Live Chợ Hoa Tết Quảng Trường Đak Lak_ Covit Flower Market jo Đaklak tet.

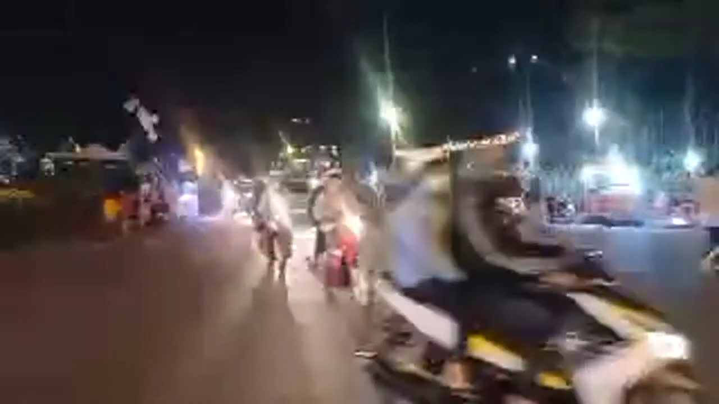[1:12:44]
Vâng, rất hân hạnh chào bốn bạn đã vào đường live. Cố gắng hãy theo cái khúc này để nhìn chợ hoa Tết nha các bạn.
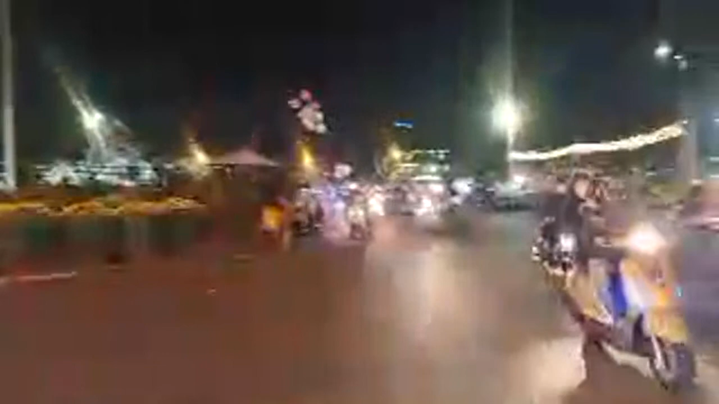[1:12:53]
Rất khởi sắc, rất đông người và rất nhộn nhịp. Vâng, rất khởi sắc, rất nhộn nhịp cái ngày gần Tết.